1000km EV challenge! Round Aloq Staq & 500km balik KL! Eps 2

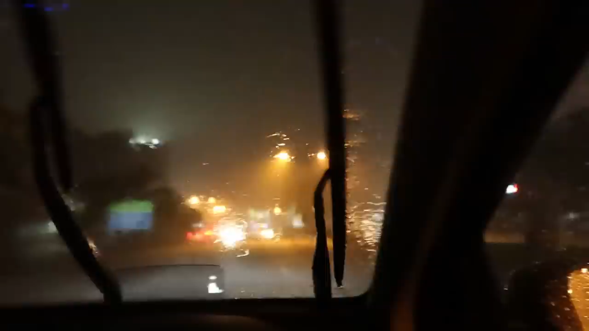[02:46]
Aku ada lagi 24 minit nak sampai destination. Hujan! Okey, berjaya sampai Jitra.